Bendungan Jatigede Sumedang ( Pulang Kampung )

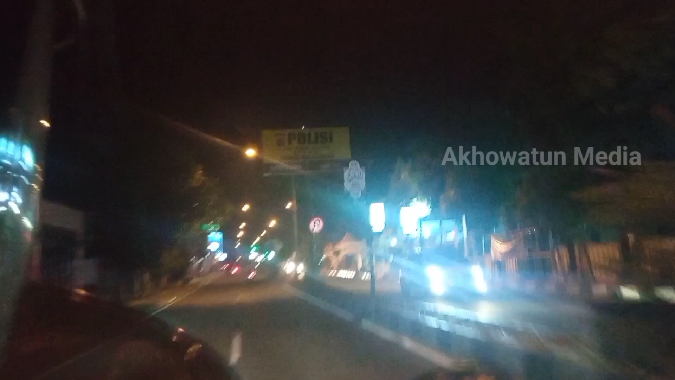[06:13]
Insya Allah jam 1 jam lagi nyampe ya, jam 9 nyampe insya Allah.
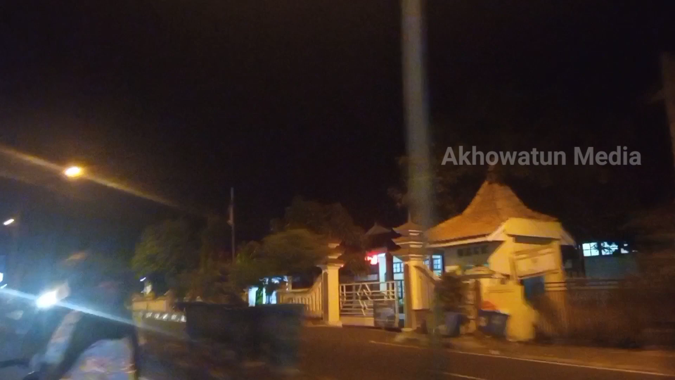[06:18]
Tuh Tugu Cigasong, traffic light lampu merah.
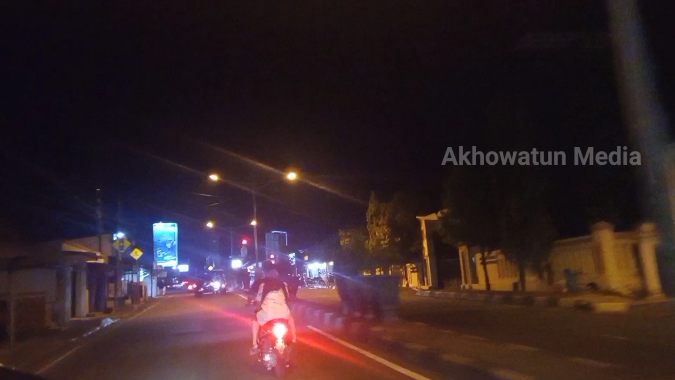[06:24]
Jadi berhenti dulu lampu merah ya, seperti lalu lintas insya Allah. Kita masuk Jalan Sagak namanya, kurang lebih 2 kilo ke rumah itu.
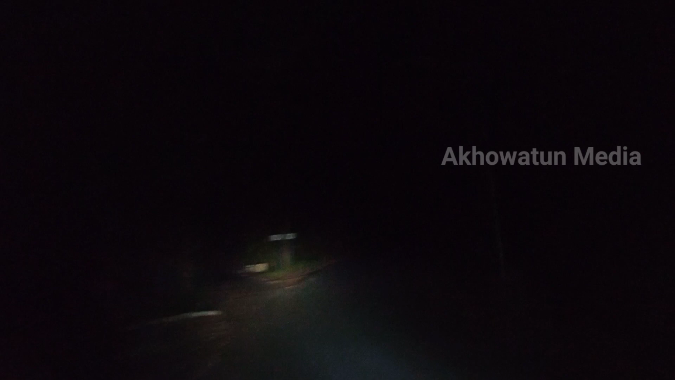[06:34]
Ini kalau siang kiri kanan sawah, sawah yang luas sekali, hamparan luas. Ini udah kaki bukit Gunung Ciremai, tempat kelahiran. Dingin sekali, masya Allah ya. So, tapi jalannya bagus tuh, jalannya hot mix. Dari sini ke desaku, tempat tinggal lahirku maksudnya. Nah, dari sini desaku ini nggak ada lagi desa, kesananya Gunung Ciremai. Jadi pas puncak Gunung Ciremai, alhamdulillah.